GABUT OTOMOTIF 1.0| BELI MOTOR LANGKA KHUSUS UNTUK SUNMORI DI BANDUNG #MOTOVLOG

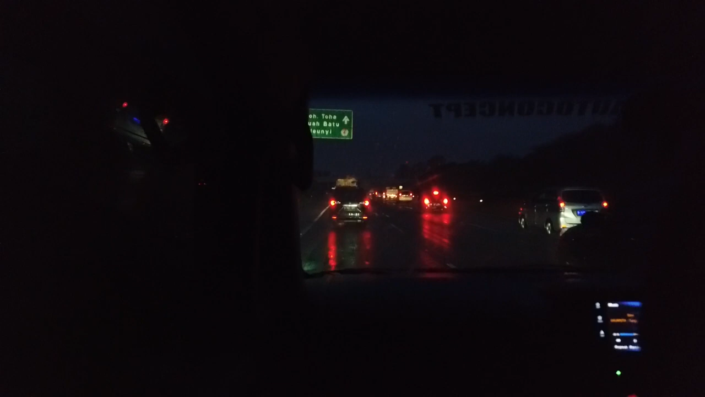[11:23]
Macet parah banget ya, biasa lah ya,
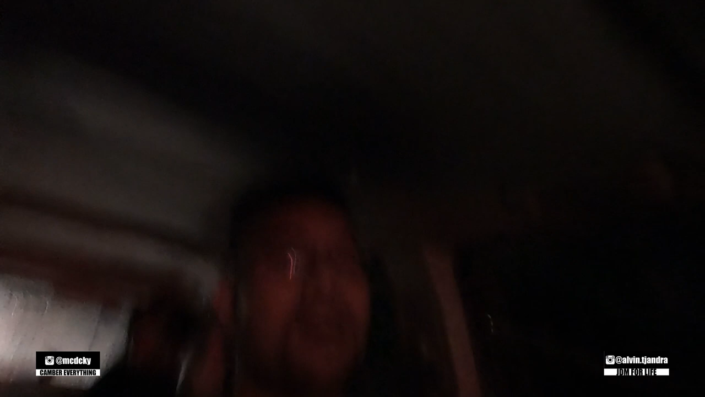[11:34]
ya emang kalau orang yang jarang ke Bandung pasti kaget sih. Kaget banget. Kaget ya. Kaget parah, wah parah.
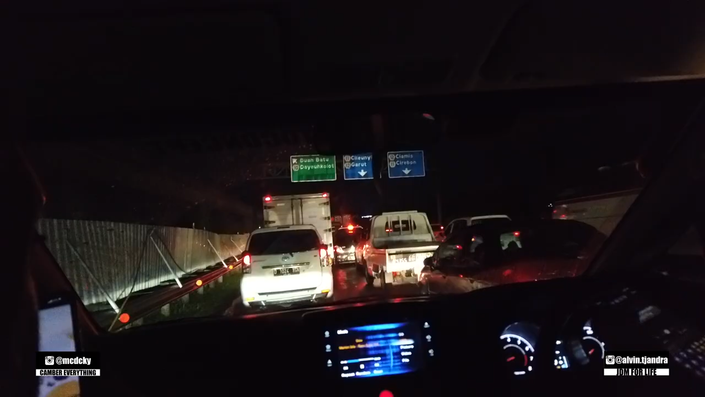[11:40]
Gila macetnya. Sebenarnya kita udah nyampe sejam lalu kayaknya. Cuman ya di sininya sejam.
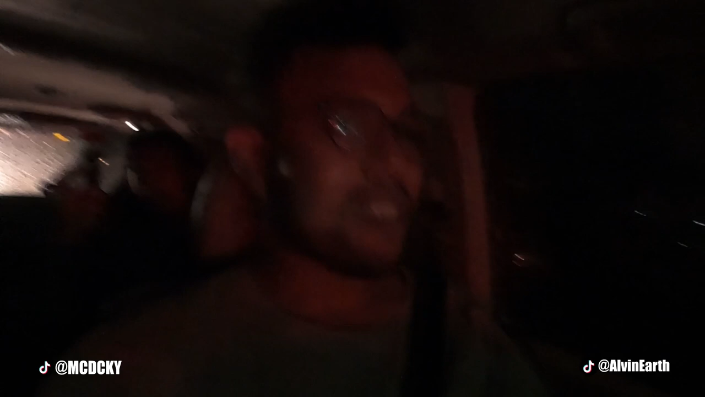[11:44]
Ini kita tuh kayak yang berhenti gitu loh, stuck gitu. Iya, soalnya ini rebutan semua.
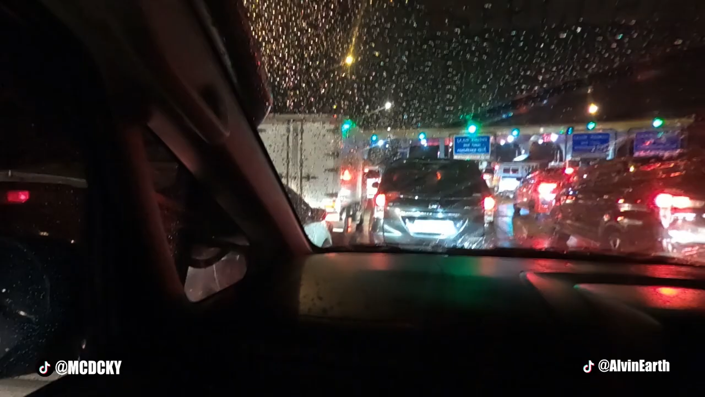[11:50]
Oh, itu orang kan rebutan. Jadi kayak jalurnya tuh enggak jelas gitu di sini tuh. Kayak dia yang ingin diperebutkan dong. Bang. Iya, jadi kayak ini pintu tuh kayak idoman gitu, idola. Kenapa sih, padahal sama aja lampunya hijau kan, ada tulisannya. Jalurnya nggak jelas pak. Oh iya, jadi kurang diratakan ya jalurnya. Iya. Jadi begini nih, sudah penyakit dari itu.
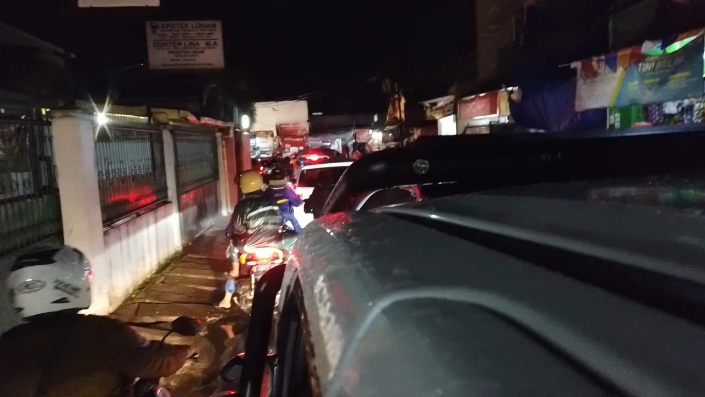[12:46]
Tadi kena jalan kampret banget karena ada galian. Itu rumahnya di situ yang ada awas kameramen mau jatuh. Yang ada tukang roti bakar.